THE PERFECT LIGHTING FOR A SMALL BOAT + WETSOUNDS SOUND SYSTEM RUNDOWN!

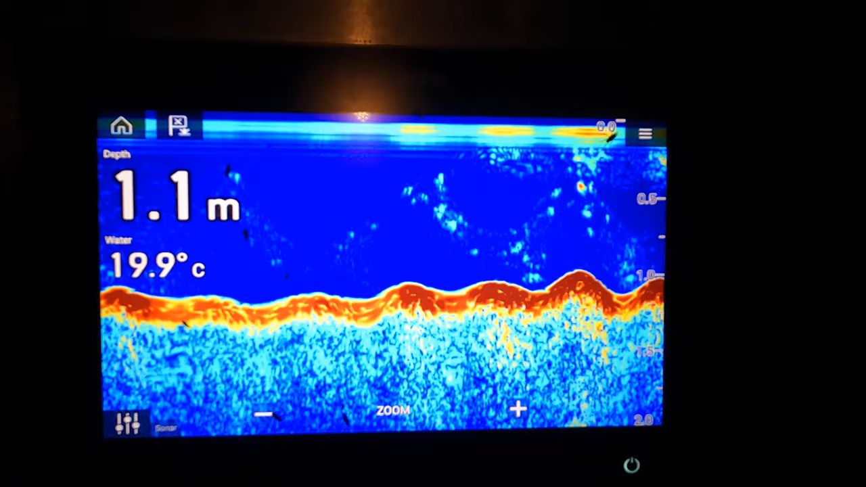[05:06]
On screen: depth 1.1 m, water 19.9°C
We've got the Raymarine Axiom Pro 9-inch.
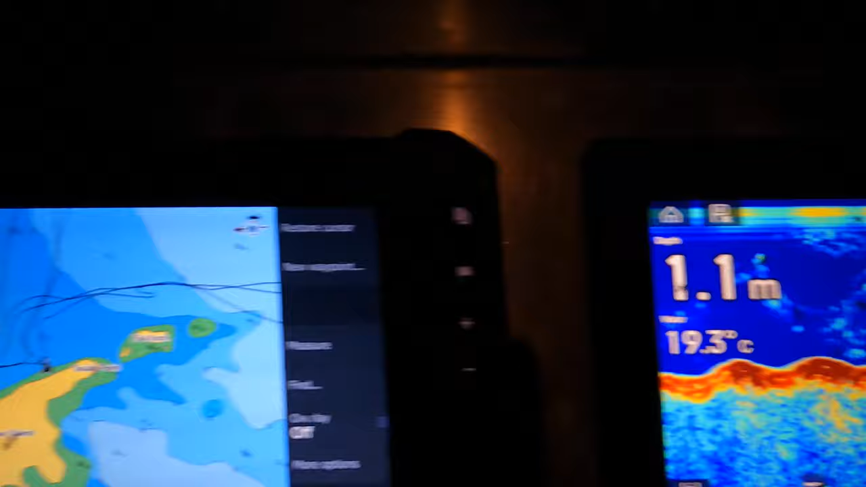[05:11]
On screen: depth 1.1 m, water 19.3°C
And, of course, over here, we've got the mapping with a few little bugs on it. They don't actually come with the sounder, but they're pretty cool.